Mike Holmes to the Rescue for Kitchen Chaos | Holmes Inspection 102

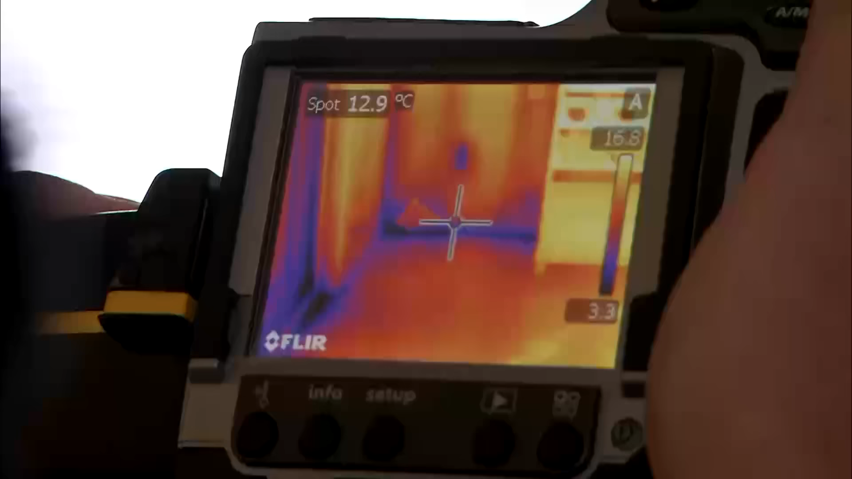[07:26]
On screen: spot 12.9°C
We can see a very cold zone in the corner there and I can actually point to it with the laser.
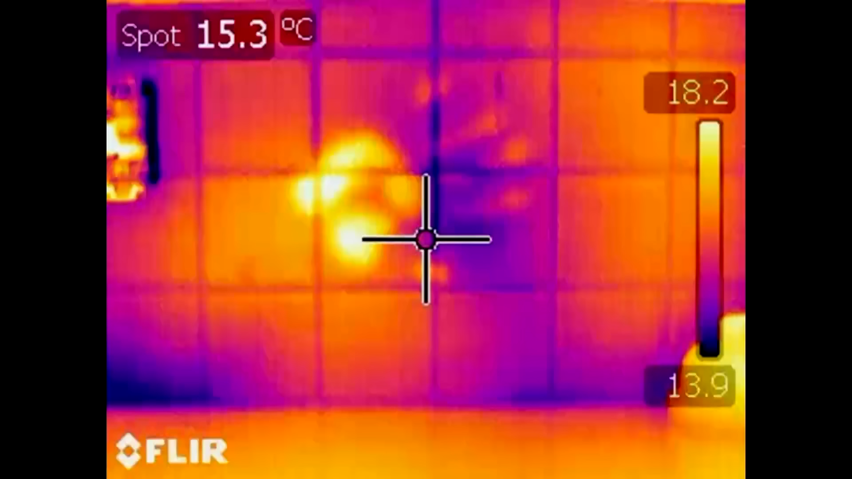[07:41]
On screen: spot 15.3°C
Right away I'm warming that tile and this camera will pick it up.
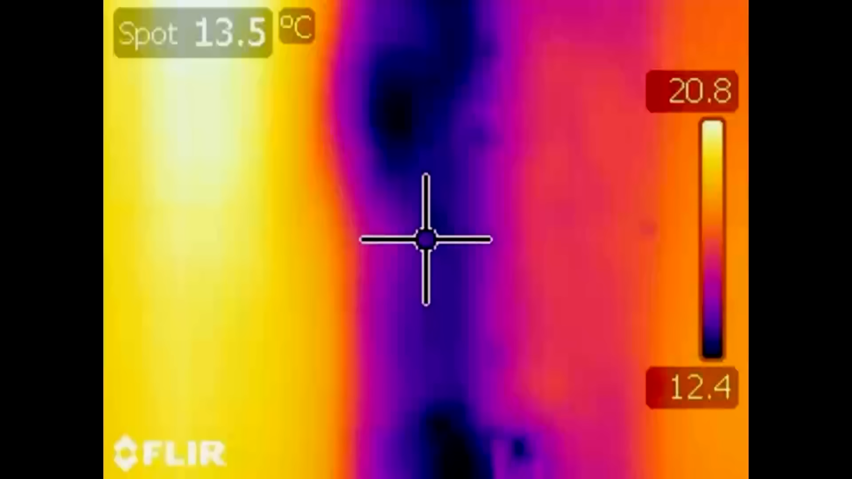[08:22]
On screen: spot 13.5°C
So all that dark blue is very cold.